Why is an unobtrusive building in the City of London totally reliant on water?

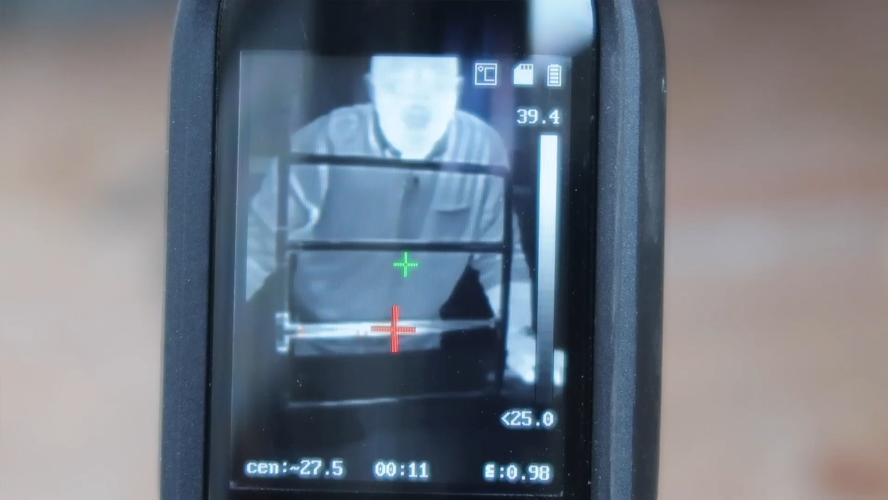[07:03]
i wouldn't want to touch that at the moment that's red hot i can feel the heat coming off of it
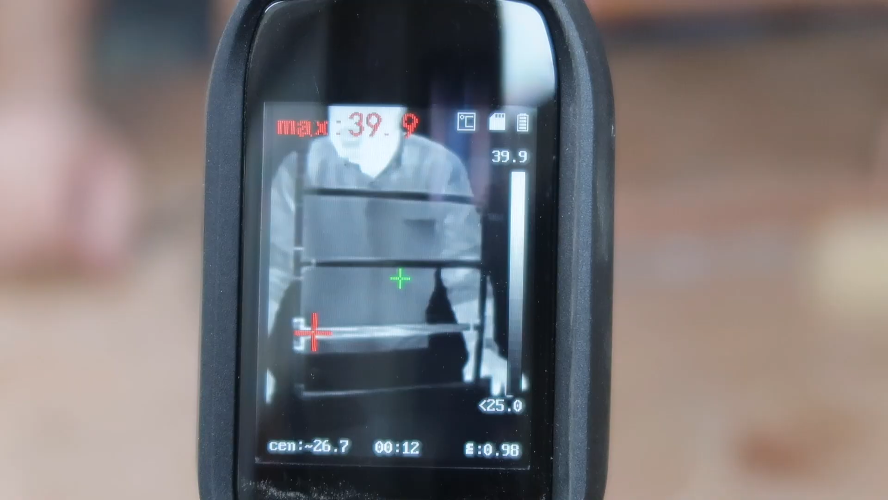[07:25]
and although copper is conductive it's not really sort of taking away the heat particularly well let's fill it with water and see if there's a difference
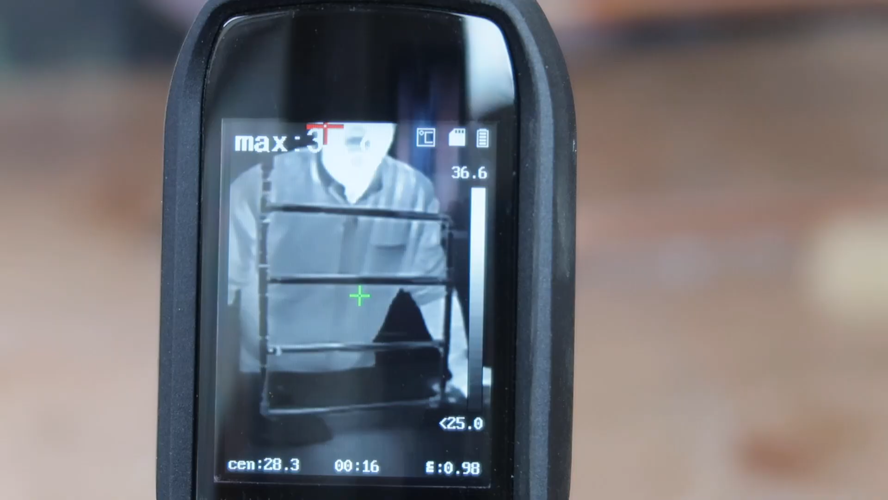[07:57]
now that's interesting i can't see any red on the infrared at all it looked like as soon as i took the flame away
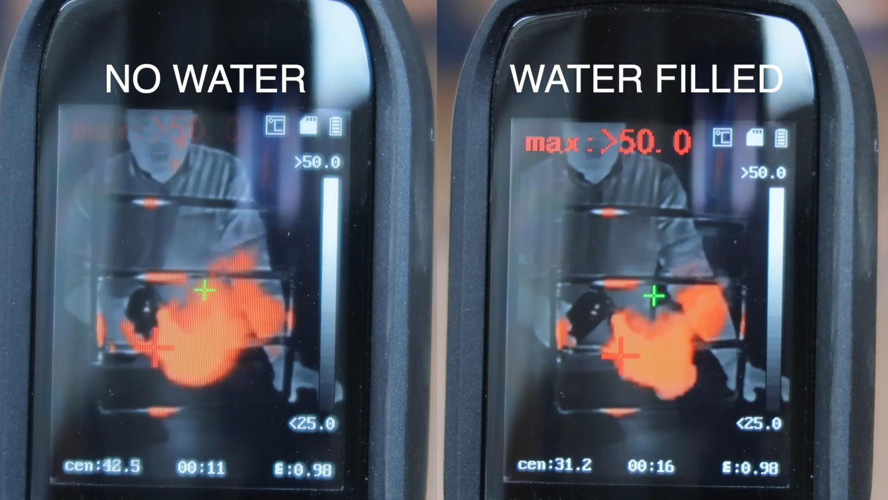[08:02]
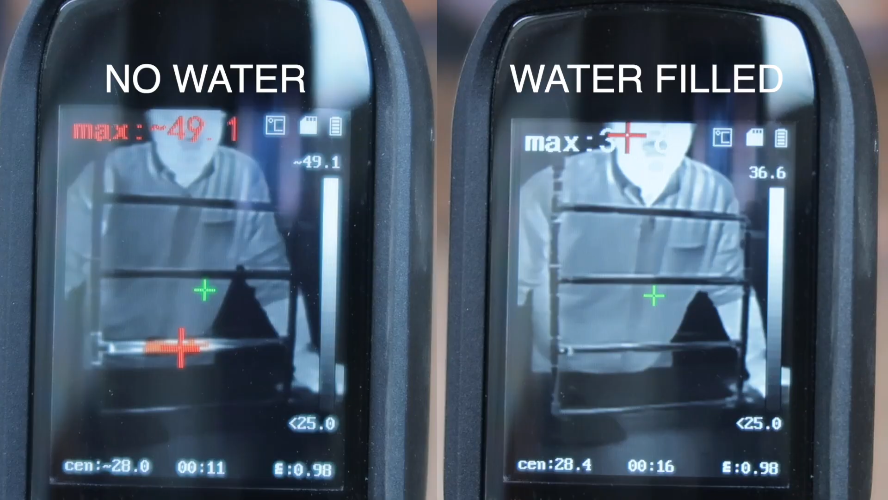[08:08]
it cooled down let's see what it's feeling oh it's warmer at the top i suppose that's where the water has taken the heat away and only after a few seconds i can actually hold where i've been heating it up how bizarre is that and the coolest is obviously the bottom well that i'm surprised about the water
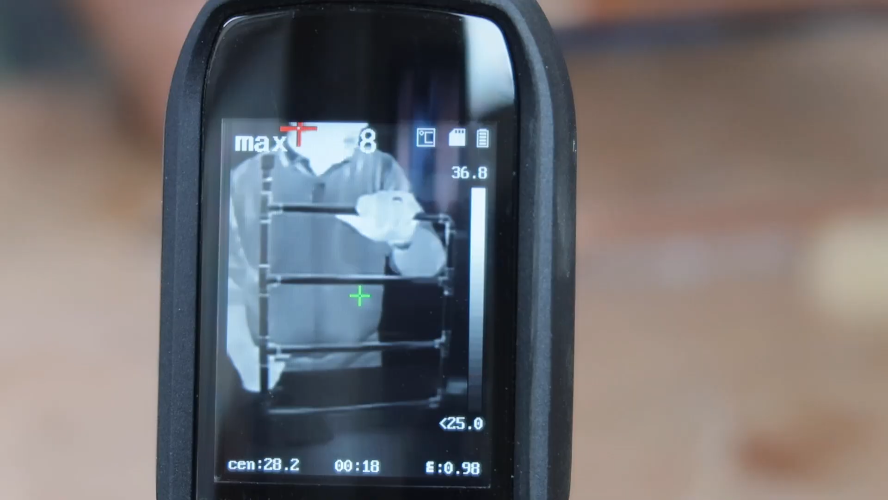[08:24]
takes away the heat from the area incredibly efficiently the only thing i would say it means that the
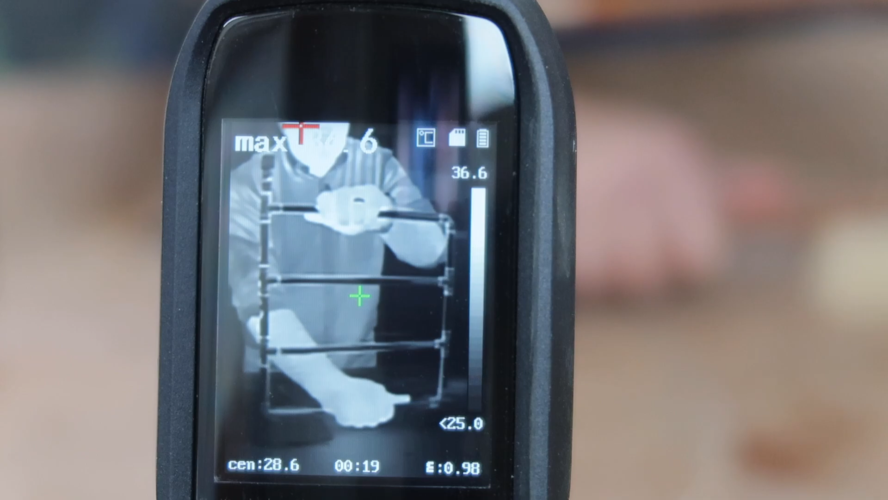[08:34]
top is really warm and the bottom is cold just like a radiator but if you had a circulation system that just pumped it around you